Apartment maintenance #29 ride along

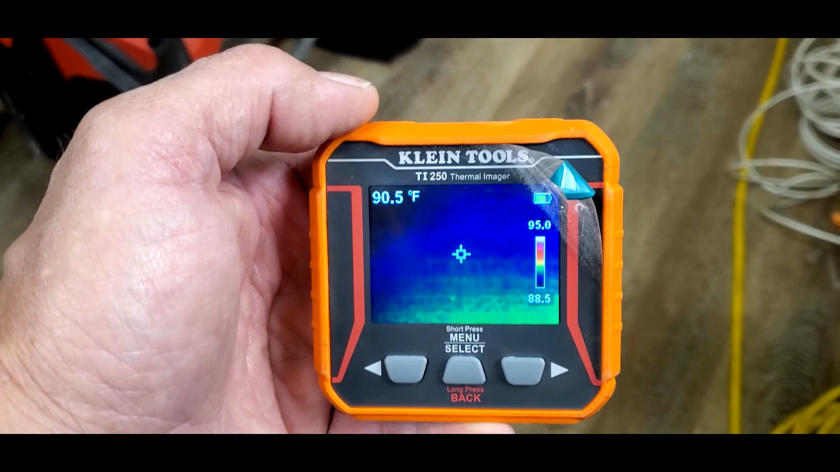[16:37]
On screen: spot 90.5°F
um it it's got different settings on it you can actually
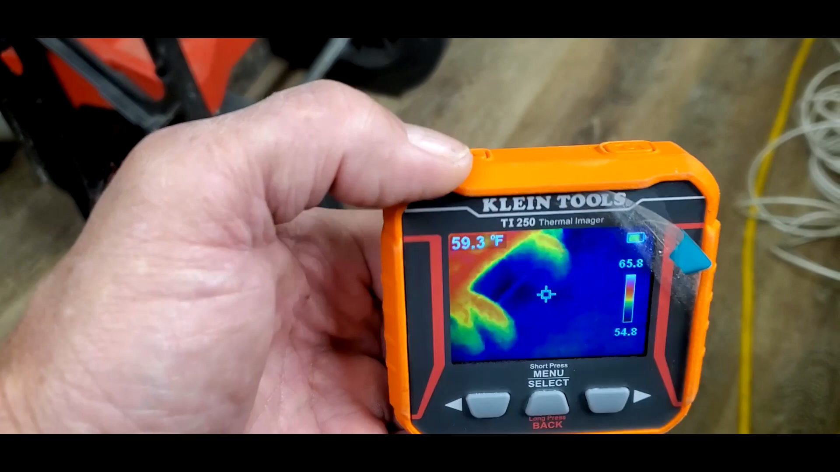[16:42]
On screen: spot 59.3°F
on the top you can take pictures with uh right here
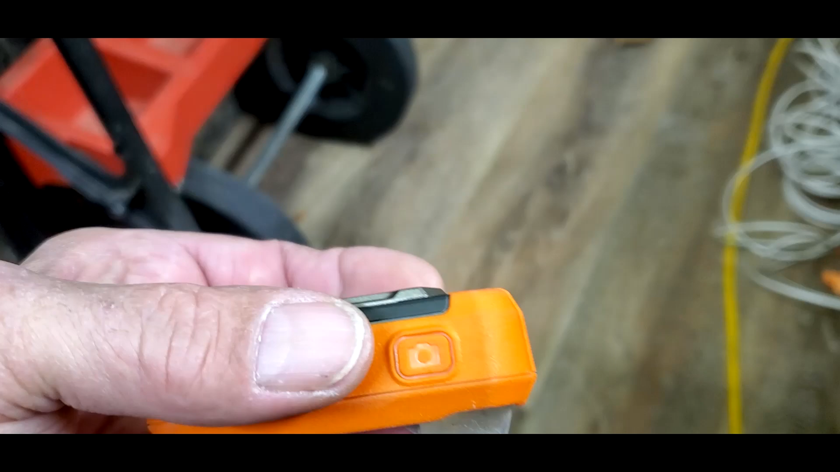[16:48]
take pictures to show somebody what's up um it's got
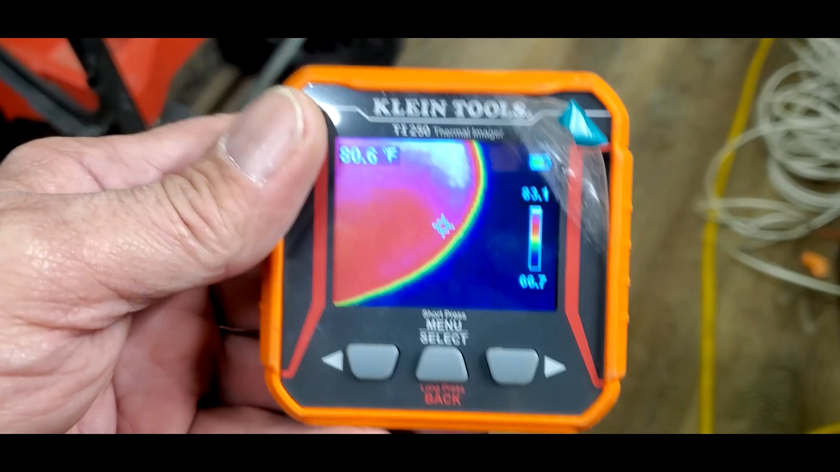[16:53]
different settings of course it comes with the manual it tells you all the good stuff you can change the temperature
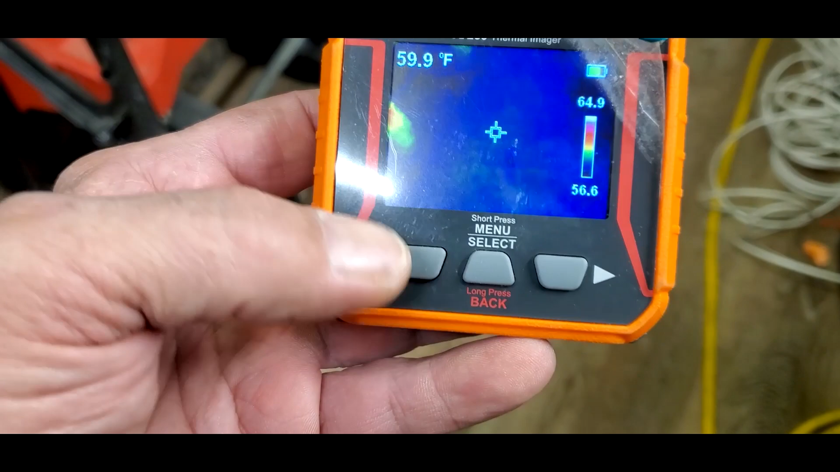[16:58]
On screen: spot 59.9°F
up and down because right here is the temperature what what the range is you
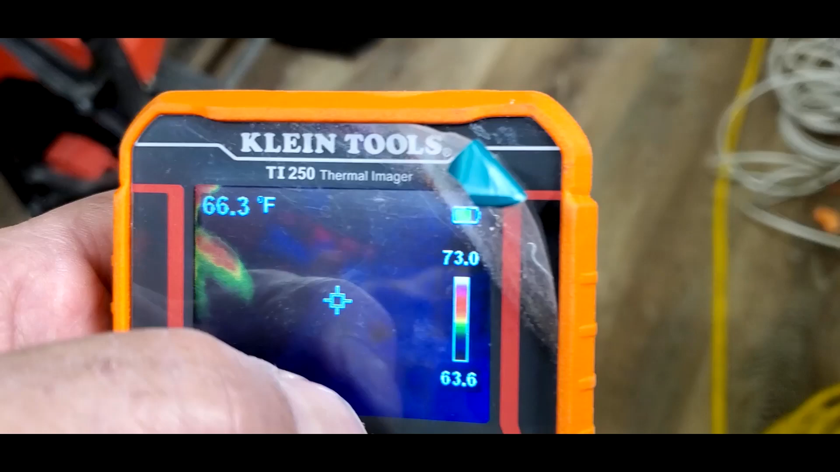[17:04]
On screen: spot 66.3°F
can change that so that say you want uh you're looking for
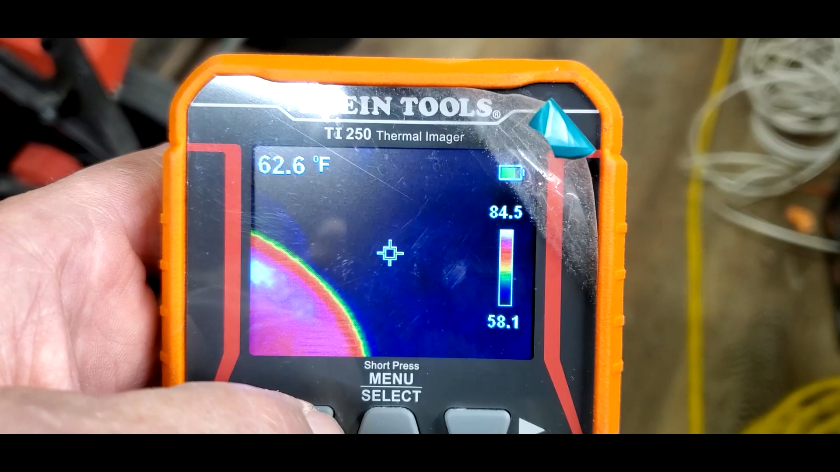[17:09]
On screen: spot 62.6°F
cold you can change it to uh be colder than this but
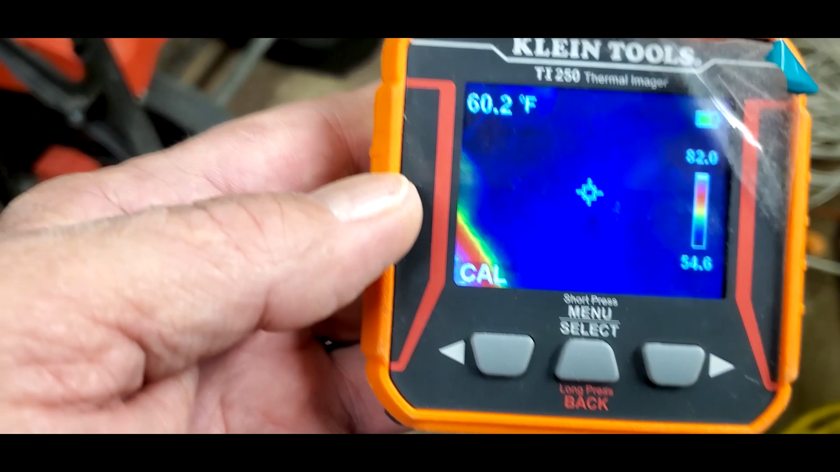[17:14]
On screen: spot 60.2°F
anyways it takes a minute to calculate sometimes but anyways if there was any kind of advice i could give you